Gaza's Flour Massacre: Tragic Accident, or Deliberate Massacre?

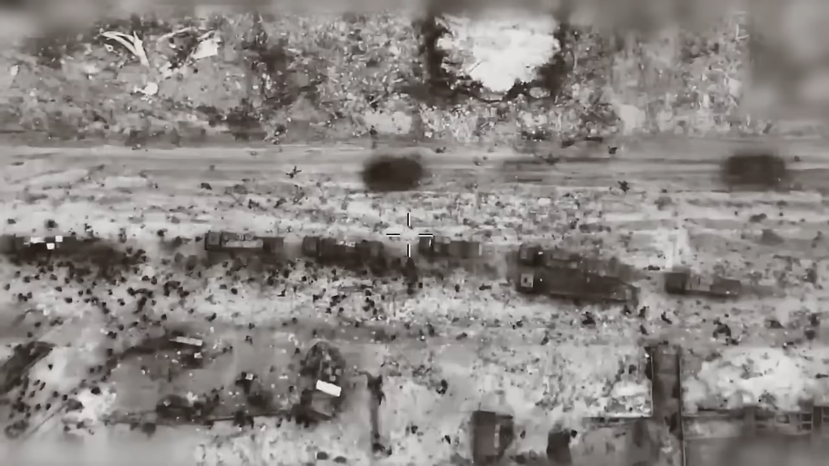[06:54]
That stampede, says the IDF, is where a majority of the Palestinians killed in the incident actually died,
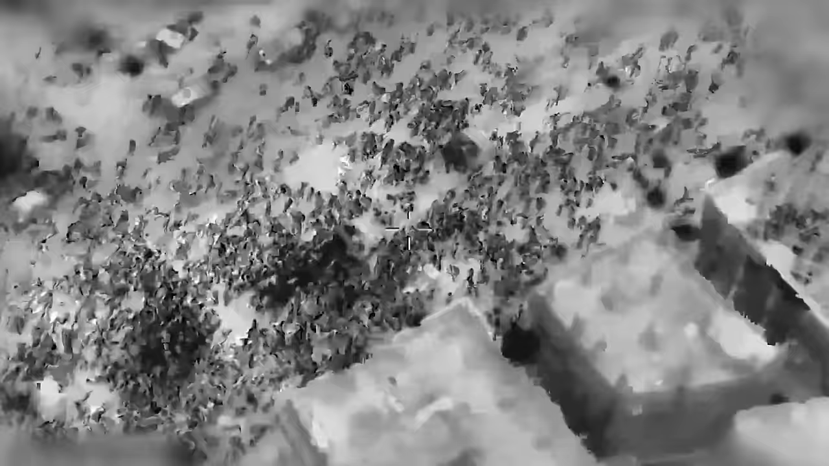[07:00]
some crushed by the crowd or trampled after falling, and others run over by aid trucks.
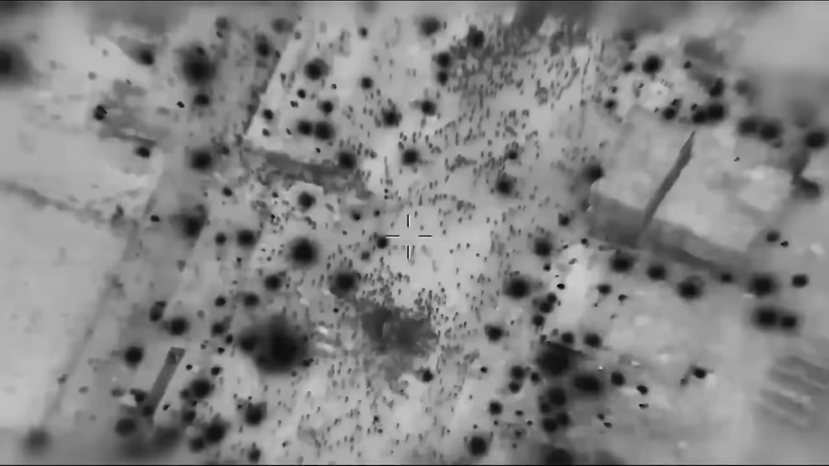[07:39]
events during the incident at two points about half a kilometer apart.
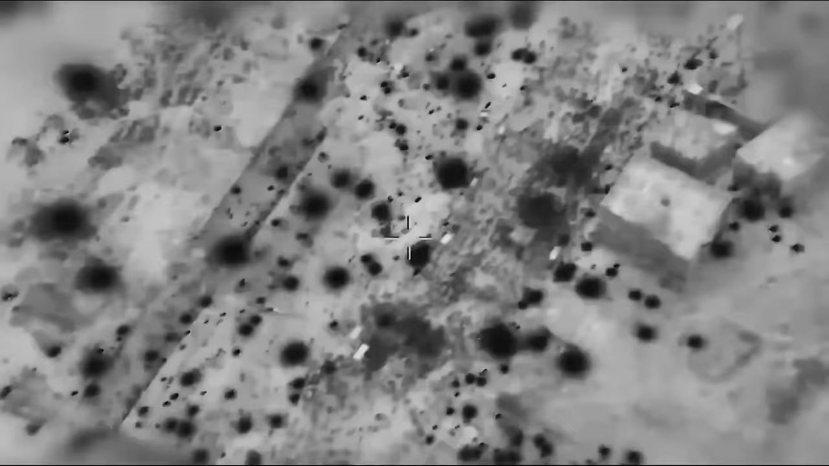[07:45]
Annotated screenshot images released by the IDF highlight what appear to be people lying motionless on the ground on and around Al-Rashid Street with Israeli military vehicles close by.
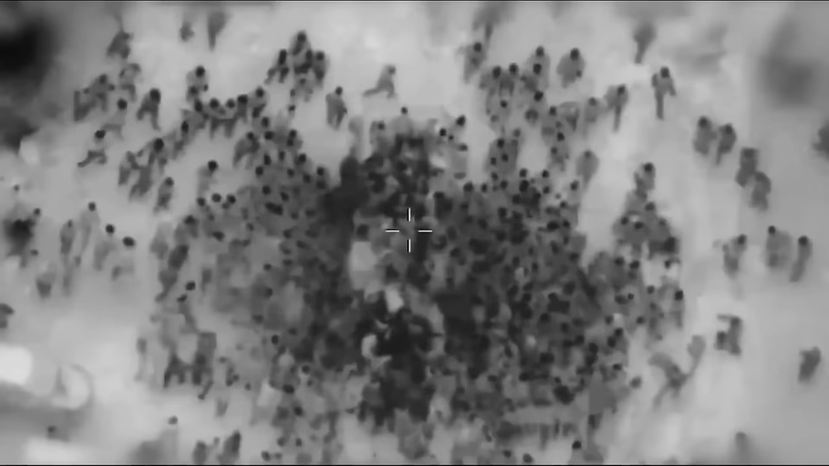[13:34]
The drone footage that Israel has published, as we mentioned previously, has failed to back up Israel's claims in the way that the IDF might have hoped.
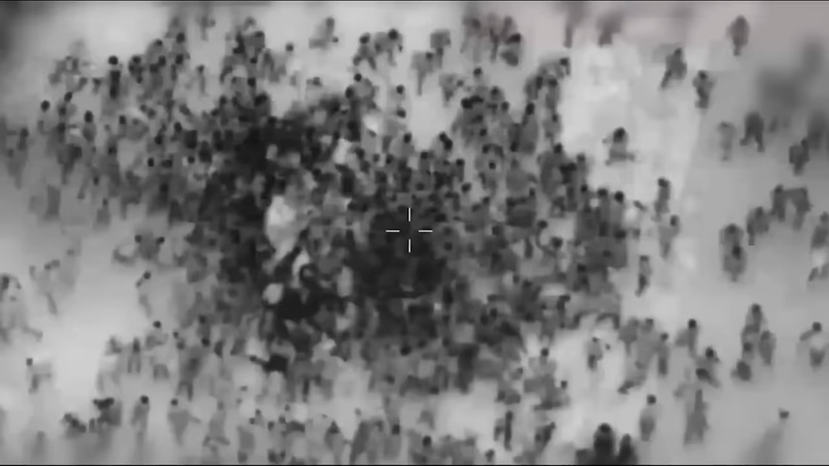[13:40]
While it does depict many people fleeing from the vicinity of aid trucks, including some who seem to take cover behind walls, it's spliced together from multiple clips and omits whatever happened immediately prior to the part where people are visibly running away.